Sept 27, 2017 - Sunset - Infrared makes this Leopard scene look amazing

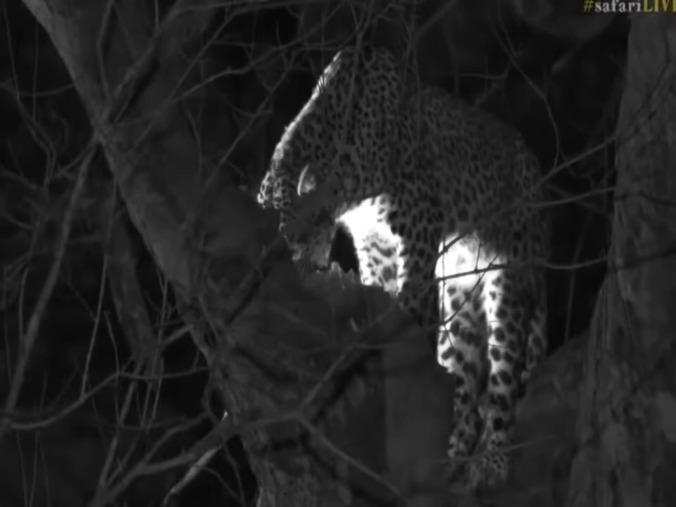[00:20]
because the quality of what we see to the naked eye is pretty much incomparable. I sort of make out her contour and her general shape, but with the infrared light you can just see it a million times better. So this is why we use it, and why other guys without the infrared light, well, they've got to use the spotlight so we'd be able to see her better. She seems to be quite hungry and she's got quite a big belly, so I'm sure she's eaten quite a lot. And every now and again we hear the crunching of the bones.
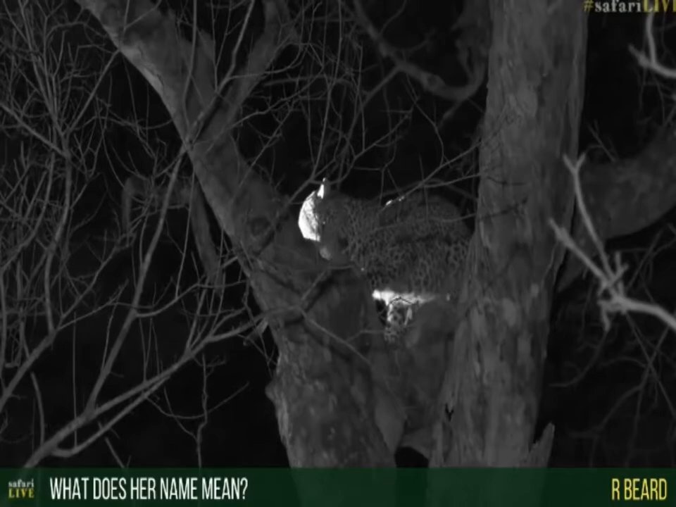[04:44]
but it refers to somebody that's a bit shy slash scared. So apparently when she was little, she was quite shy and she wouldn't like to be seen from vehicles all that much.
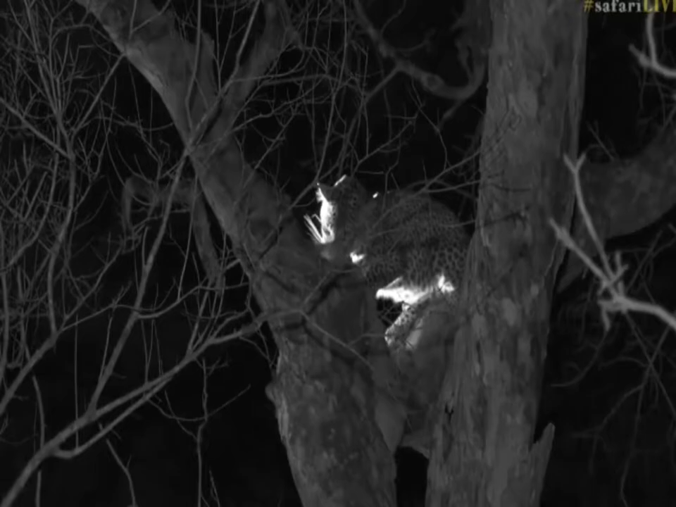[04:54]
And from Tristan's experience, and Tristan's another one of the presenters at Safari Live, that he actually used to guide at Chitwa many years ago, that she was actually quite a skittish little girl, or that's what she was famous for. But it seems like she's grown into quite a relaxed one. And funny enough, even leopards that are a little bit scared of humans and of cars, they are a lot more relaxed during the night. I think it's probably because they feel like they've got the dark cover on their side, probably feel a little bit better with that. But that's her, beautiful Kuchala.
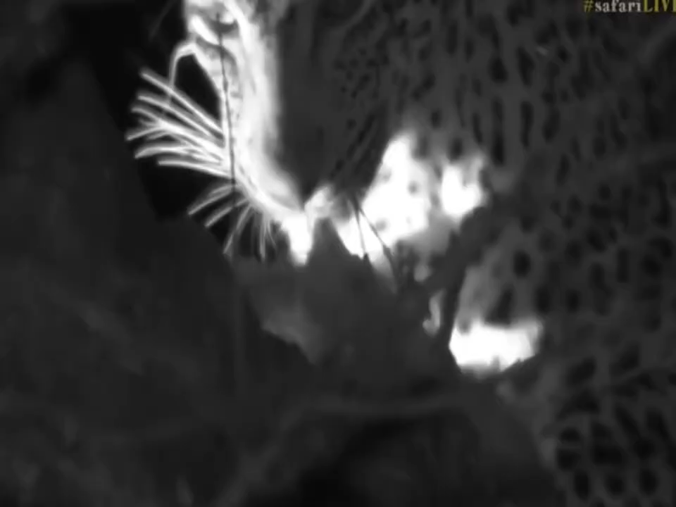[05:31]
And this is a brand new leopard for me too. I have never seen her before. So it's always wonderful to get to see new ones, but likely if I were to see her in the daylight, I wouldn't recognize her. So here's to putting it out in the universe that I would like to see her during the daytime as well. There we go, the other vehicle has switched off their lights. And now we get a full infrared view of her.